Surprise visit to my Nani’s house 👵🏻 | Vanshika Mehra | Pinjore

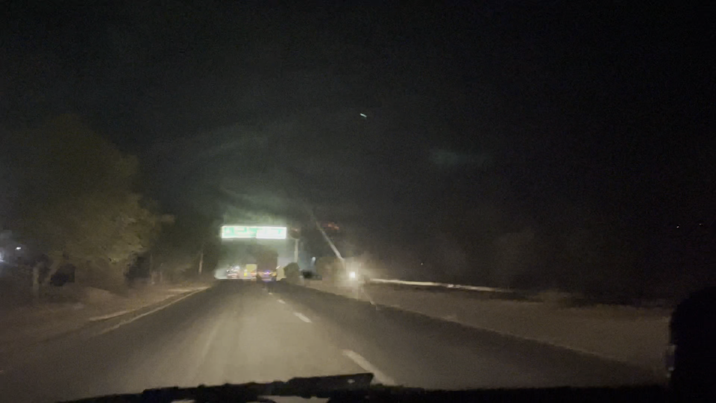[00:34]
सो गाइस, जैसे कि आप देख सकते हैं ये ना पिंजोर आ गया, ये पिंजोर आ गया हमारा घर। लेकिन यहाँ देखो, कसौली जहाँ हमें जाना था घूमने के लिए,